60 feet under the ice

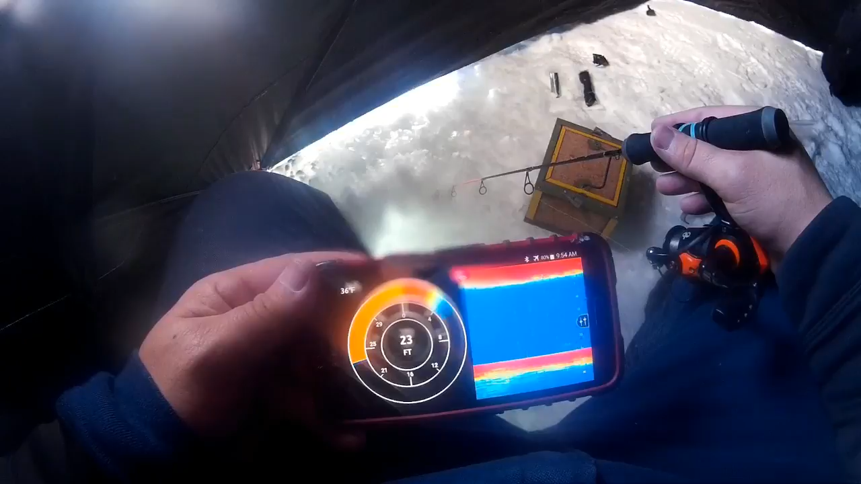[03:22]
On screen: water 36°F
all right guys you can see here I got my smartphone in my hand and it's hooked up with bluetooth to my fish hunter and you see right there I marked a fish about towards the bottom and he's probably the bigger one I've marked